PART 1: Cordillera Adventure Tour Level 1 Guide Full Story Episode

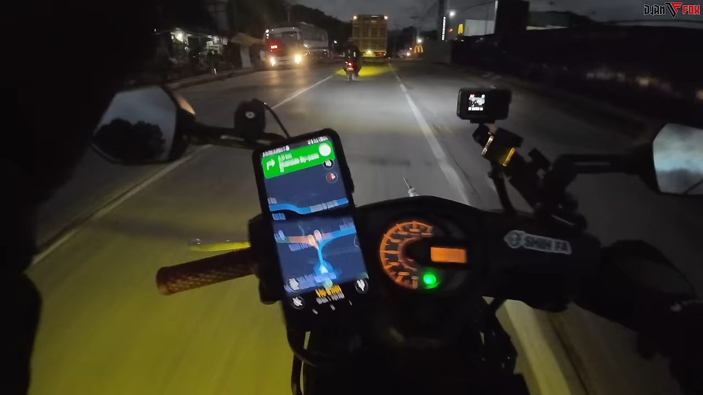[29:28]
Yung daan dito na pakaliwa, ito dapat yung daan na papunta dun sa may arko ng Benguet. Eh, ang kaso sarado.
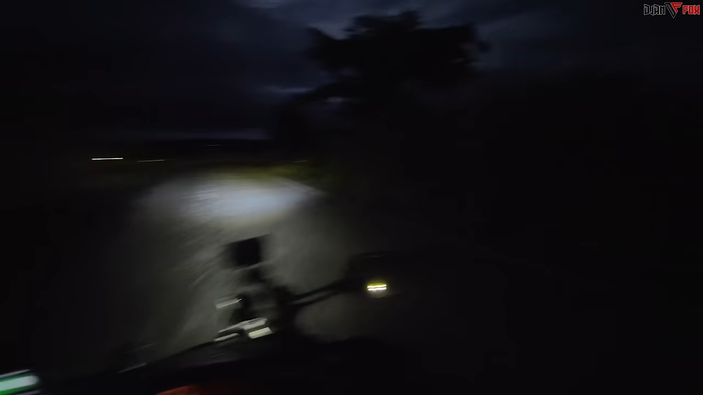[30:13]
Pagkatapos pala mismo nung tulay, yung sa may arko ng La Union, eh yung dito may lilikuan pala na bypass road, Riverside. Kung dumaretso kami, ligaw kami. Dito pala yung isang daan.
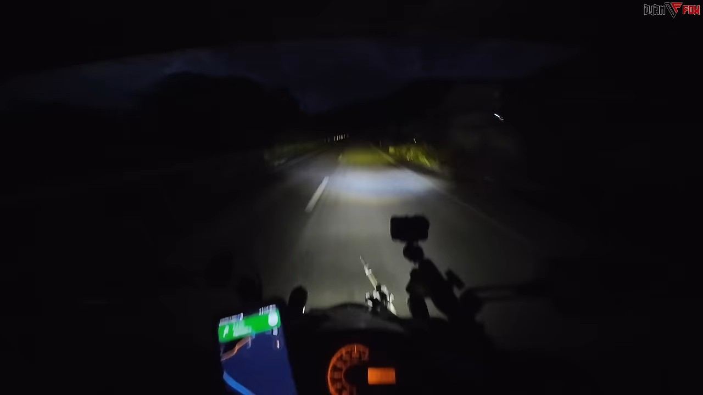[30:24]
Mukhang katatapos lang umulan dito ah. Medyo delikado ang kalsada. Matarik, ingat tayo dito.
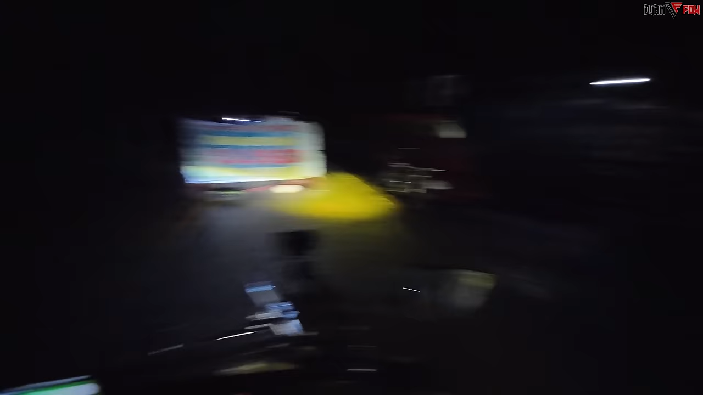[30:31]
Dito na kami sa papunta ng Cannon Road. Nakalagay kasi ano, close. Eh dito, ito yung daan dapat na dito kami lalabas. Kung alimamang doon kami sa may arko ng Benguet, dumaan. Pero ewan ko kung haharangin kami ha.
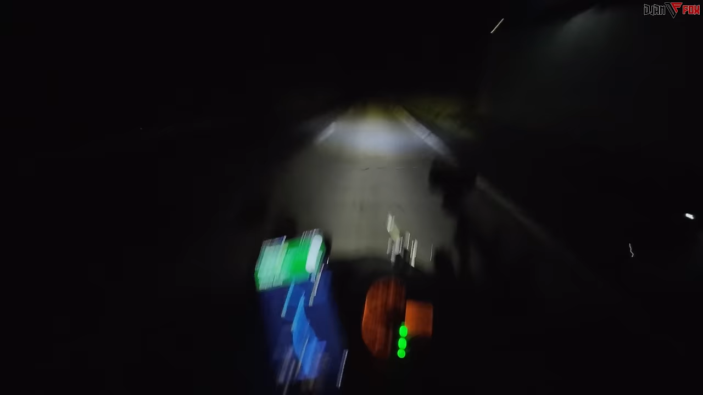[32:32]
Panay kurba dahan pa. Ingat tayo. First time natin dadaan dito. Sila sa dik mukhang first time din kasi doon nga daw siya sa kabila. Magse 7 PM. 36 kilometers to go. Pero 1 hour and 40 minutes. Bakit? Eh, ito na yung parang bulate ang daan niyo. Tingnan nyo naman ang daan. Parang bulate ba?
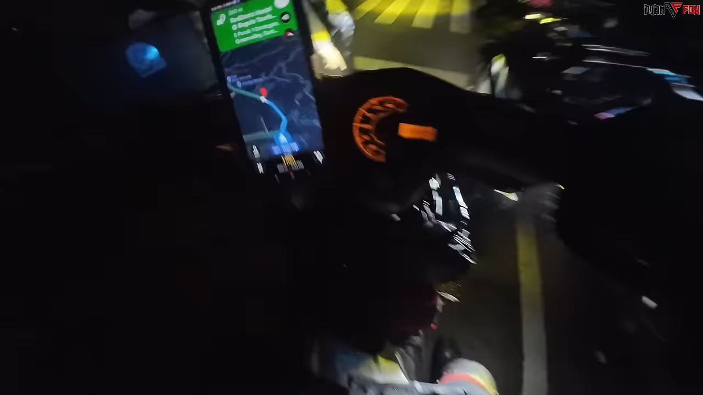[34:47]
Taga lang. Ikukunin lang ako para sa iyo bro. Grabe yung fog dito.
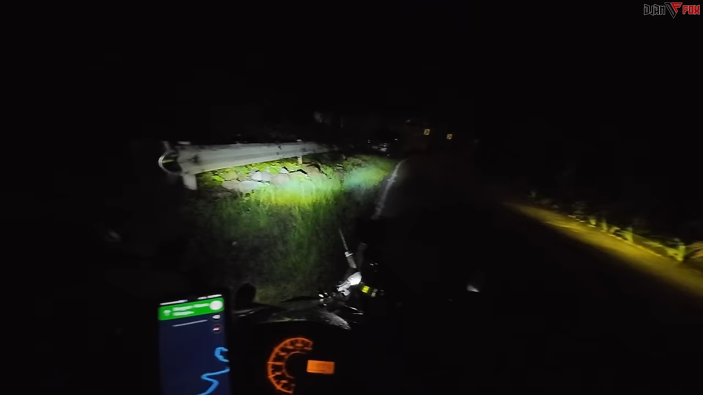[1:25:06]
Tara, dahan-dahan lang naman muna tayo eh. Lamig! Napakalamig!
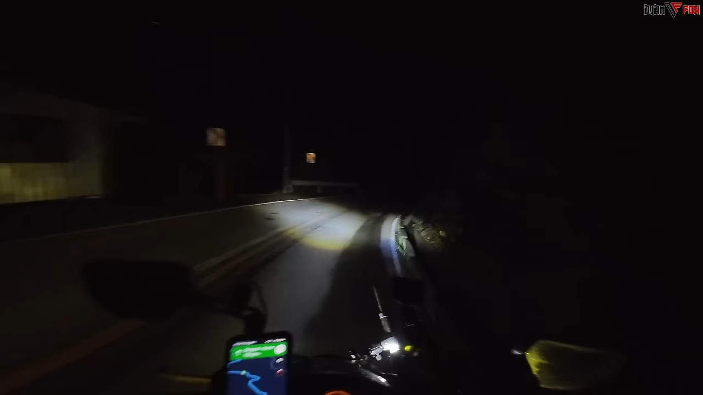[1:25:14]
Itong kaliwang bahagi, ito yung ano, bangin. Pero dyan natin makikita yung view kung merong sea of clouds. Biro mo kung kahapon, pinagpatuloy namin itong biyahe na to. Eh, rumaragasa yung tubig dito pababa eh. Tapos may mga kasamang bato, tapos ganito pa yung daan, panay twisties. Woo! Thank you, Lord! Sa magdamag at na... Nakapagpahinga kami kahit sa waiting shed. Yung waiting shed doon, dinikitan ko ng sticker namin eh, para may patatandaan eh.